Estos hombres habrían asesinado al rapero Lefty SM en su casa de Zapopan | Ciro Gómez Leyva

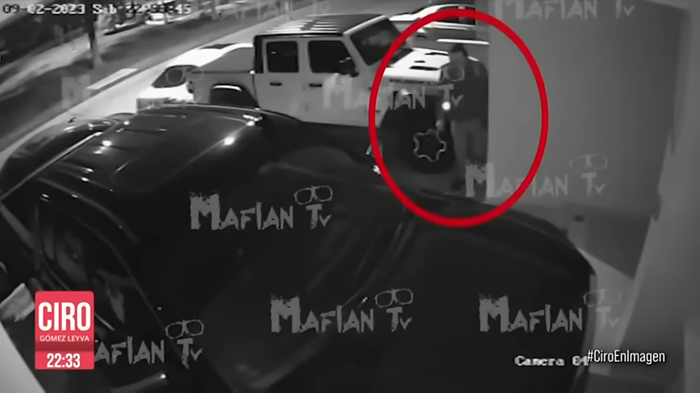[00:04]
Son las 10.50 de la noche del sábado 2 de septiembre, la noche en la que mataron al rapero Lefty SM en su casa de Zapopan, Jalisco. Un hombre con mochilas se acerca para intentar entrar por la puerta de la casa del rapero. Otra persona con gorra y cubrebocas se asoma por un costado de la casa. Ambos se van a un lado al no poder abrir. Segundos después, regresa el sujeto de la gorra. Tampoco puede abrir la puerta. Los hombres desaparecen de la toma, pero un par de minutos después, un sujeto baja del automóvil blanco. Se le observa hablar por teléfono.
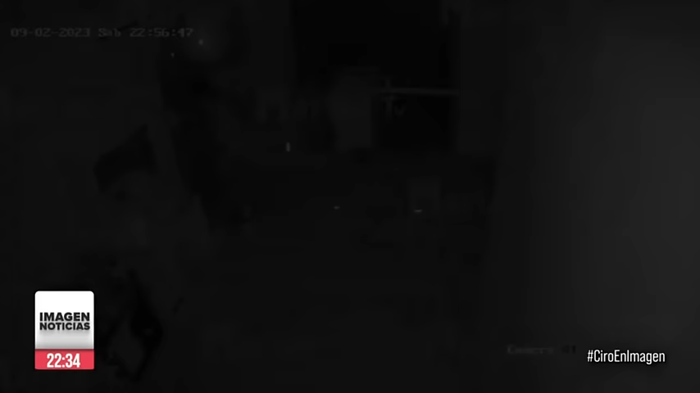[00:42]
A las 10.56 de la noche, los dos hombres ingresan al dormitorio de Juan Carlos Sauceda Lefty.
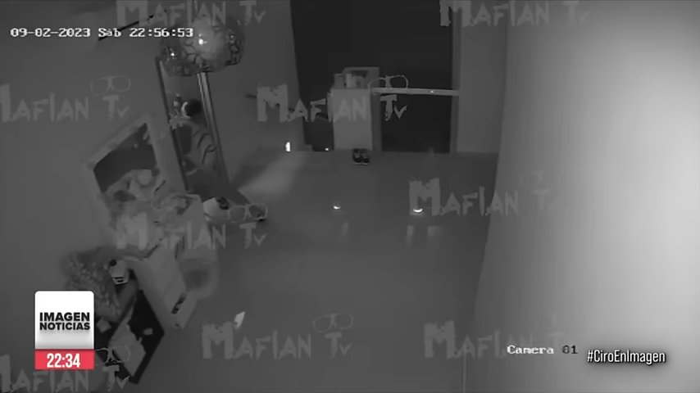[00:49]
La hija del rapero sale del cuarto de enfrente, asustada. La esposa del rapero sale de su habitación con su otra hija pequeña. Segundos después, sale Lefty.
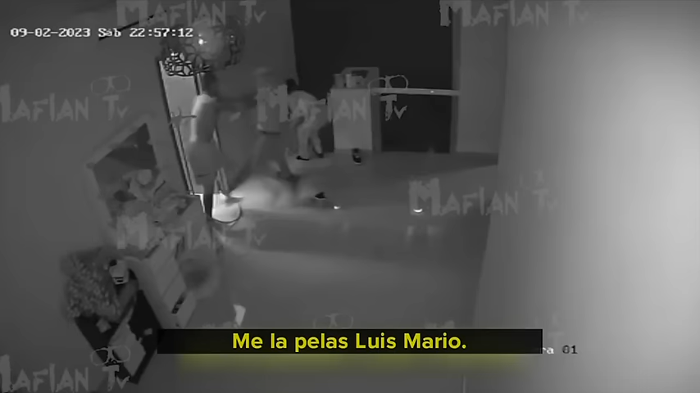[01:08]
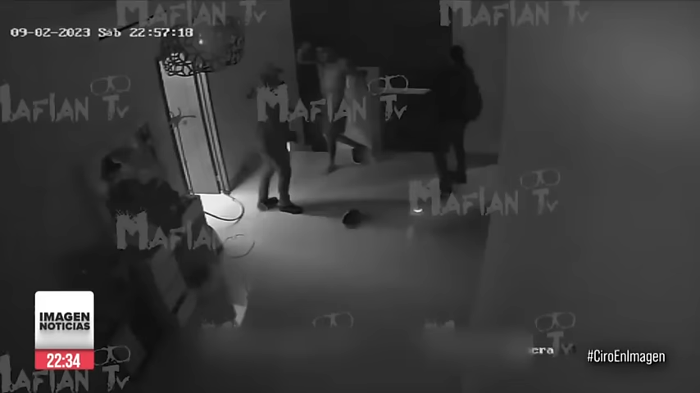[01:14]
El hombre de la gorra blanca es quien llama al rapero por su nombre, Juan, y a quien el propio rapero reconoce como Luis Mario.
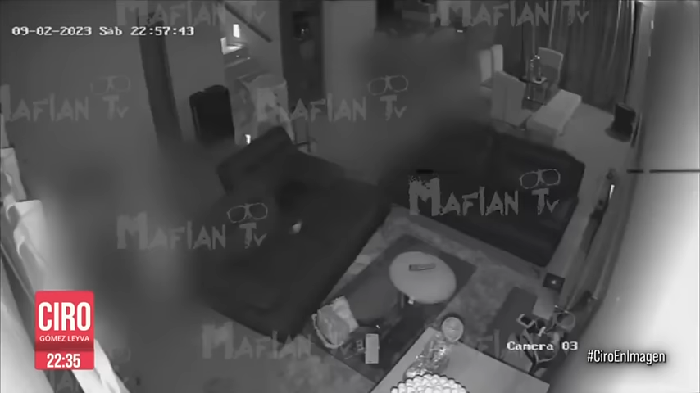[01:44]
mientras que el de la mochila encañona a la familia de Lefty. Según las imágenes en poder del periodista Fabián Pasos, los hombres dispararon contra Lefty segundos después. Las cámaras exteriores de la casa del rapero lograron captar el escape de los tres participantes en el asesinato de Lefty.
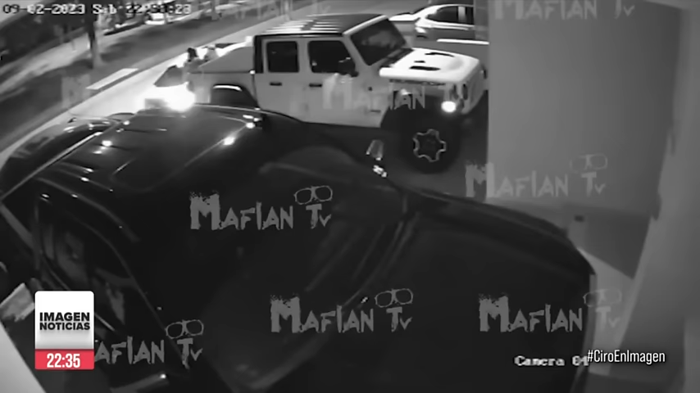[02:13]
Ninguno de ellos detenido. De acuerdo con las investigaciones a las que ha tenido acceso la familia del rapero, días antes del asesinato, Luis Mario Plasencia, el sujeto de gorra blanca, habría pedido un auto prestado a una vecina colombiana de Lefty, y de ahí robó el tag para poder entrar al fraccionamiento.